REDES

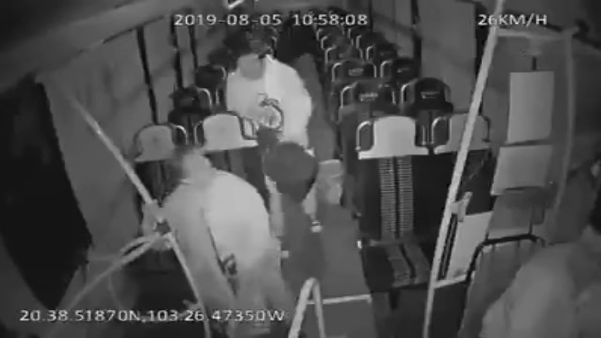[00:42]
Y es que en redes sociales se ha viralizado este video ya que todos consideraron demasiado gracioso y muy cómico el grito sorprendido del conductor quien realmente estaba seguro de que venía solo En el video se muestra como el conductor iba hasta con música de fondo para quitarse todo el estrés y traía las luces apagadas cuando de la parte trasera del camión camina hasta la puerta una señora por lo que
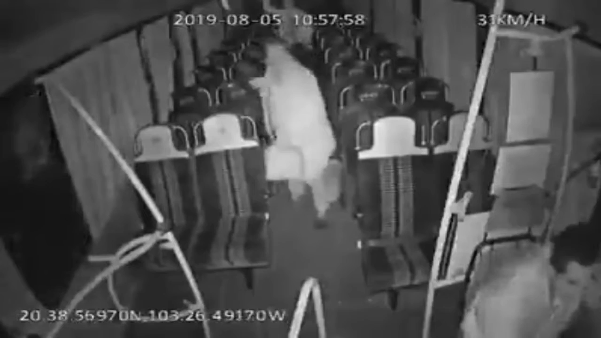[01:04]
al ver a la mujer quien se acercó desde la oscuridad lentamente al chofer para pedirle que la bajara del camión suelta el grito tan cómico Los internautas han compartido el video decenas de